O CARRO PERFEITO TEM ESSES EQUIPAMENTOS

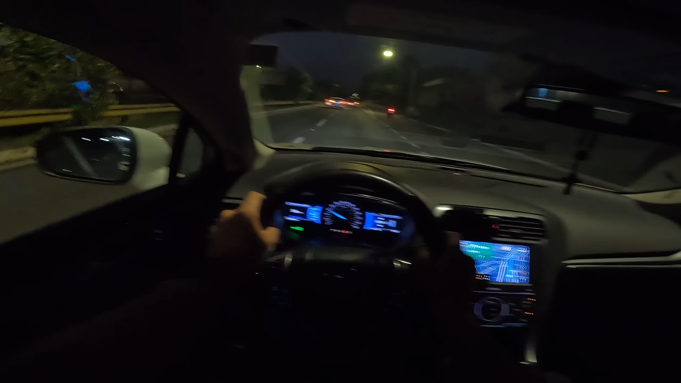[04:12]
E eu acho assim, eu não acho que é uma coisa inútil. Evita muitas discussões dentro de casa. É só apertar no 1, apertar no 2, no 3, sei lá, e pronto. O banco já tá ajustado. Aí você só precisa ajustar o volante, né? Se fosse um Azira, nem precisava fazer mais nada. Porque o Azira tem ajuste elétrico da coluna de direção, que fica memorizado, inclusive. Fica memorizado. E aí é melhor ainda. Um banco elétrico, e de preferência com memória. Aí é top demais. Aí é show de linha.
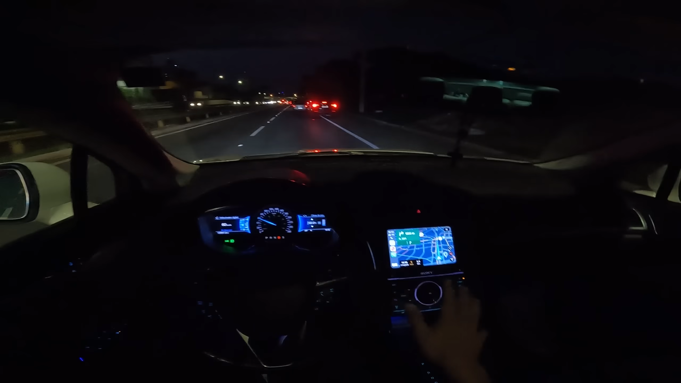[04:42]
Outra coisa que eu gosto demais. Central multimídia com espelhamento. Espelhamento do celular. Olha aqui, eu tô utilizando agora o Apple CarPlay. E aí, cara. Você, dentro da sua casa, você já coloca lá o seu destino no Google Maps. Eu gosto de utilizar o Google Maps. Eu prefiro o Google Maps. Você, dentro da sua casa, já coloca o Google Maps. E aí, entra no carro, pluga e pronto. Tá aí, ó. Pra você. Tem o YouTube Music. Eu, Xanã, utilizo o YouTube Music. Inclusive, recomendo pra vocês adquirir o plano do YouTube Premium, tá?